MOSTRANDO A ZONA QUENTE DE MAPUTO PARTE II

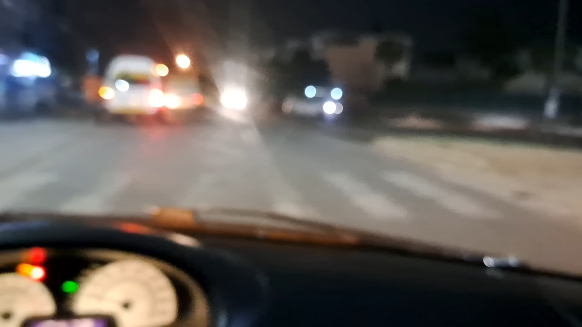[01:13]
São 19 horas e 27 minutos de domingo.
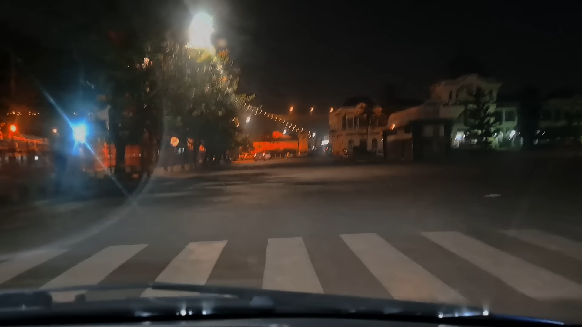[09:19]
Estamos na Praça dos Trabalhadores e ali ao fundo temos a estação,
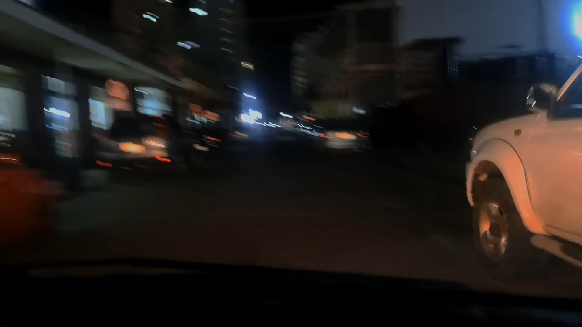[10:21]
umas mais velhas, até ficam em frente do carro para mostrarem que estão a trabalhar. E olha que o dia para elas hoje está um pouco fraco,
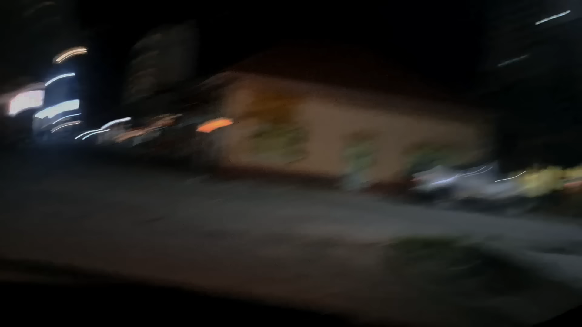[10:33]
porque normalmente isto tem estado cheio. Isto tem estado realmente cheio. Realmente cheio.
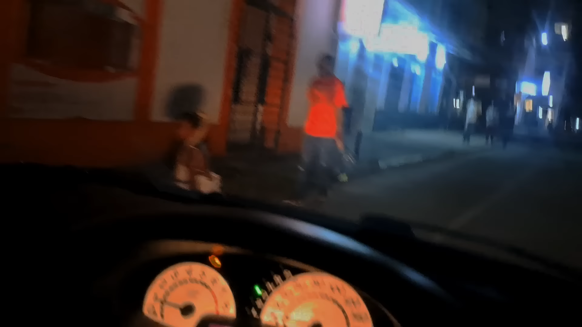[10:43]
Olha, uma mijando ali.
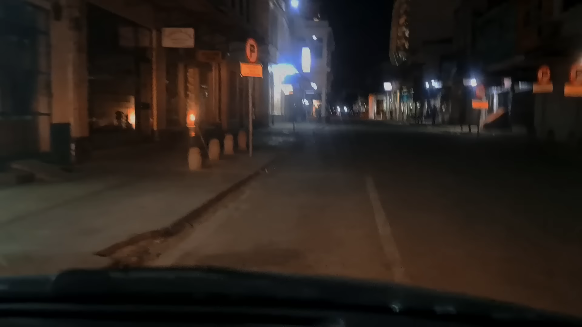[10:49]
E aqui tem tido marginais e é preciso ter muito cuidado quando o assunto é passar daqui da zona quente.
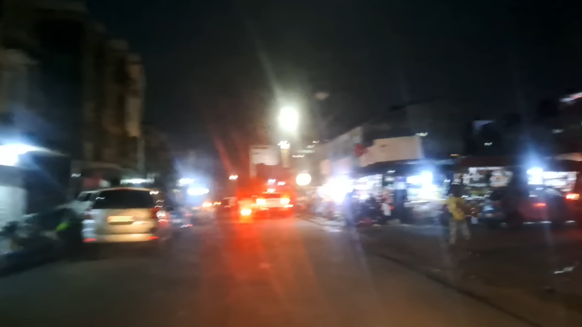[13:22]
Pessoal, é na zona do Pulmão, no bairro da Malhangalena, aqui na cidade de Maputo, onde
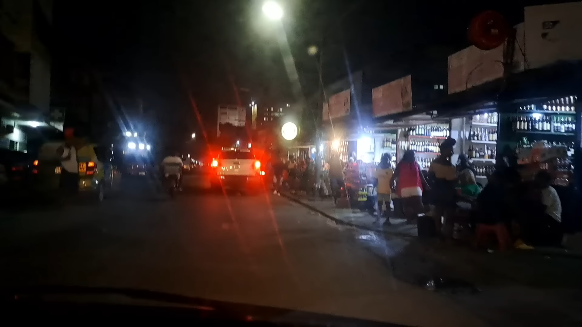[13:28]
diverte-se, bebe-se, vende-se muita bebida alcoólica aqui.
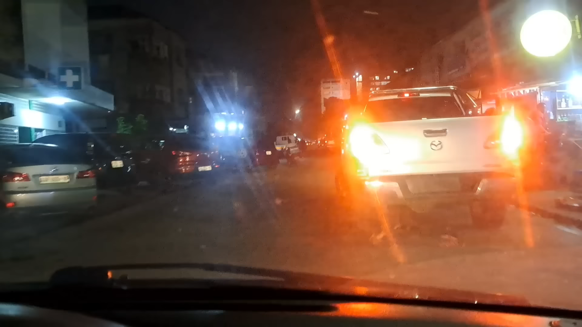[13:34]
E muitos jovens têm se divertido aqui.
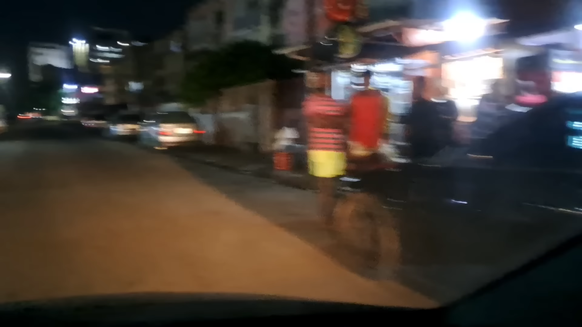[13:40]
Aqui não há quem não conheça Pulmão, aqui no bairro,